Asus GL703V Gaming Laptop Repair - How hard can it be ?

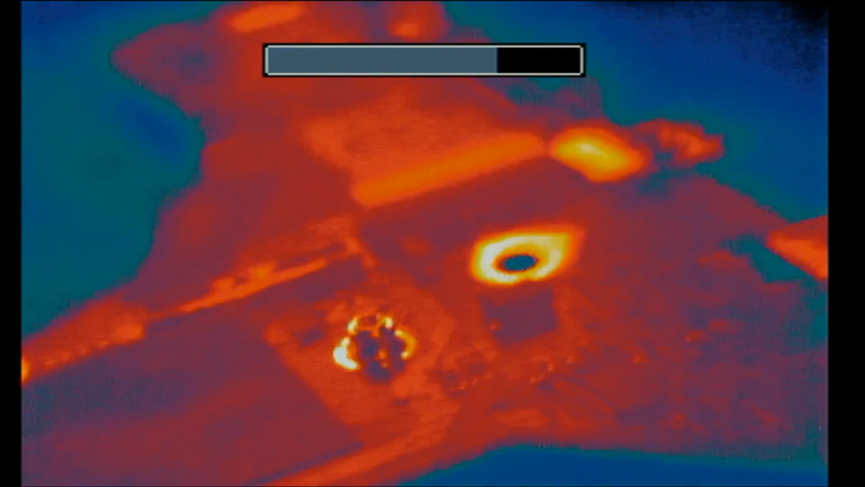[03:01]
I would start with the diode and see if that's the problem. But since we do have a thermal camera and we do have a voltage injection tool, we're going to do it that way. Let's inject voltage. First pin of the connector. Now look at this. The diode got hot. One more time.